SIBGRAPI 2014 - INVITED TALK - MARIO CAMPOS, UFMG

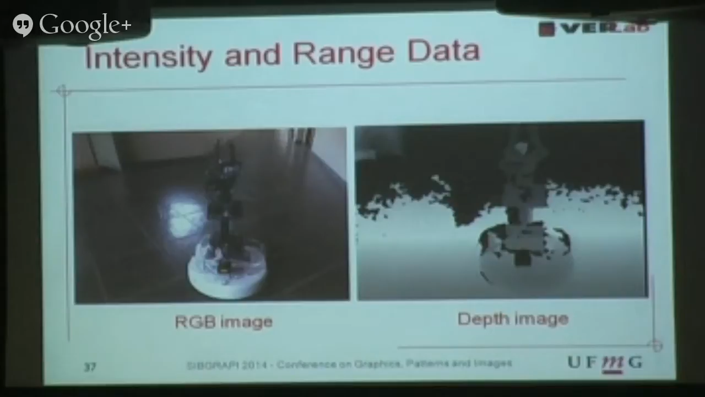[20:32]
You see a lot of noise here, right? Holes, right? Which becomes a nuisance to you, right? So that's the type of data that you have to deal with. So as far as image descriptors are concerned, these are the main descriptors, right?